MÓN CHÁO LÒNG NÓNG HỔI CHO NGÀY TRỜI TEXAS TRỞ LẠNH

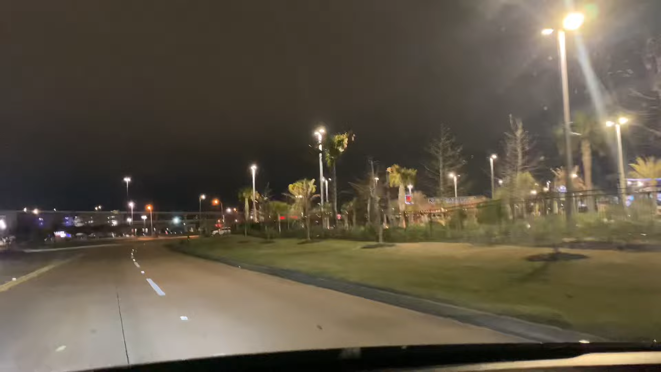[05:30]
Đây lạnh cho nên vắng á, chứ bình thường nếu mà ấm nên đông lắm luôn á. Cái khu này mà trời ấm lên đó bà cô chú, mình đi lên trên đây vui lắm nè.